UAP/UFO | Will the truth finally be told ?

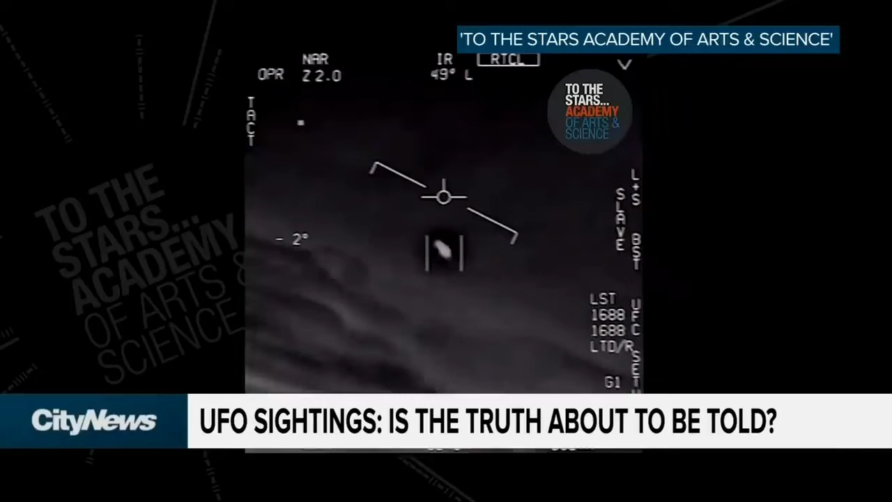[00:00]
UFOs are no longer a joke. Oh my gosh. They're all going against the wind. The wind's 120 miles from the west. The phenomenon now being taken a lot more seriously because of videos like these that have been released. They're shot by U.S. Navy pilots encountering objects moving in ways they could not explain. The U.S. government says the videos are authentic, that it's investigating, and that it doesn't know what the objects are.
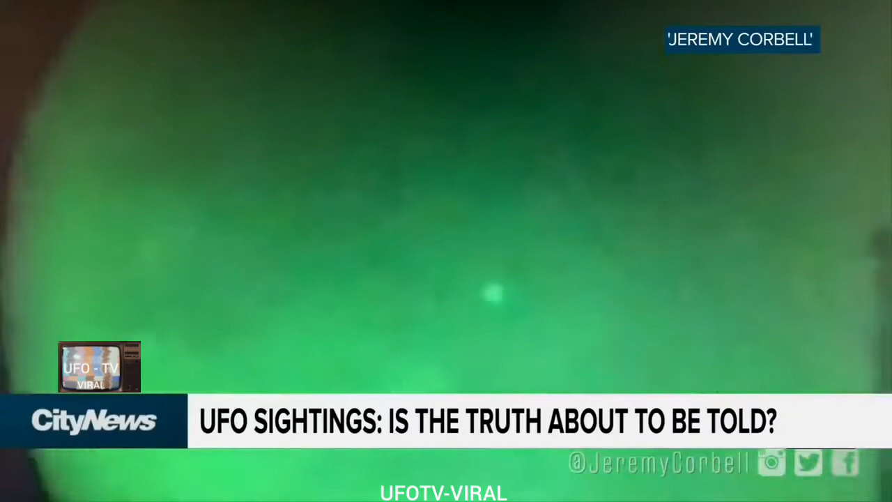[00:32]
Some of these authenticated videos have been leaked by filmmaker Jeremy Corbell. The green one where it's like you see the night vision on the U.S.S.
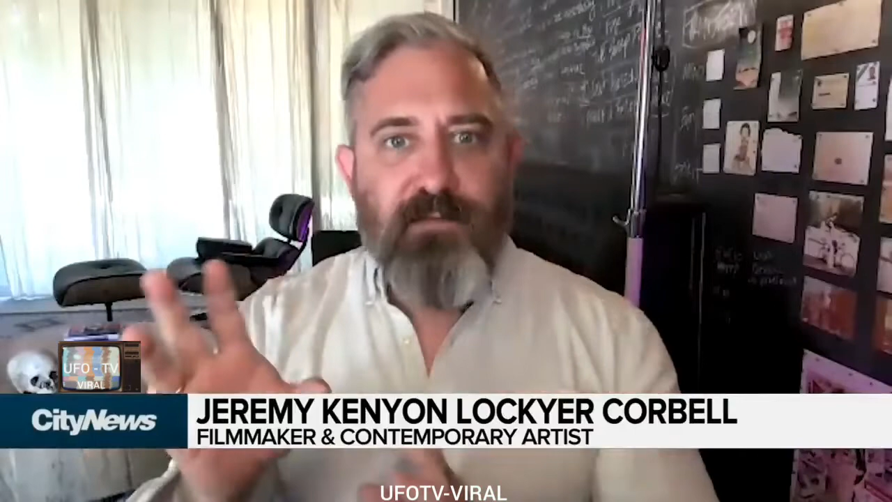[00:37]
Russell, that was part of a much bigger UFO event series. So then I released the U.S.S.
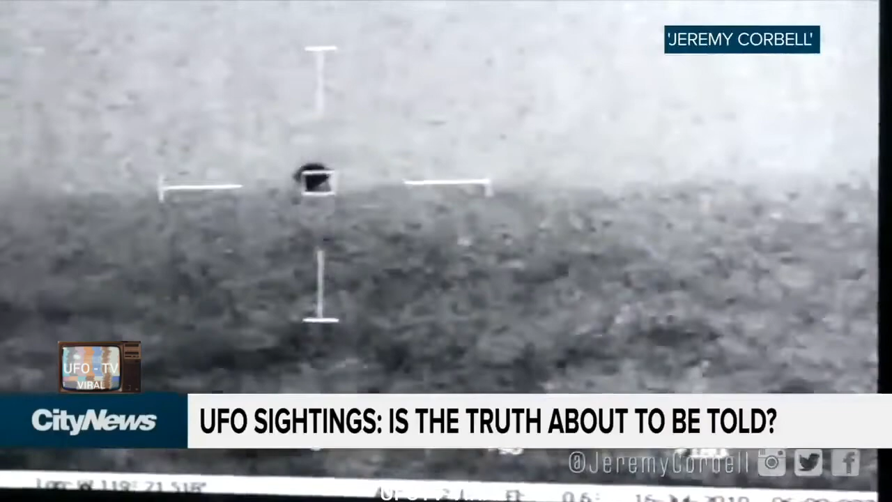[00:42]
Omaha. You see the object dropping into the water. It splashed. It splashed. Mark Baring in range. None of these craft have control surfaces, have wings, rotors, tails, plumes, or exhaust.